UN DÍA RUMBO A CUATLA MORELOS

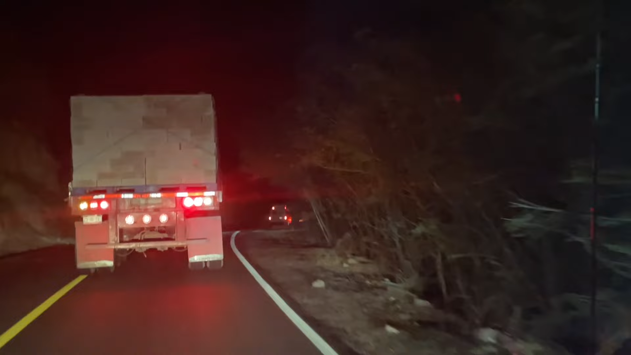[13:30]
De regreso nos tocó un gran tráfico. Y ya noche para acabarla. Ay, ay, ay. Llegando noche a nuestro destino, a nuestro lugarcito, regresando muy noche y con un buen tráfico. No sé qué pasaría porque se formó un tráfico a nuestro regreso.